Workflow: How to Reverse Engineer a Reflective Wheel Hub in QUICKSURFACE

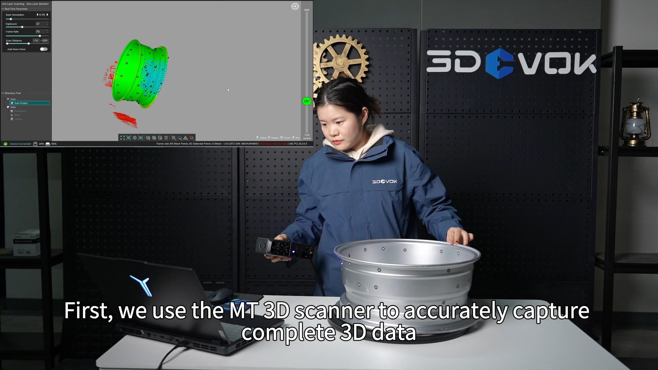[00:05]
we use the MT3D scanner to accurately capture complete 3D data The scan was done quickly and smoothly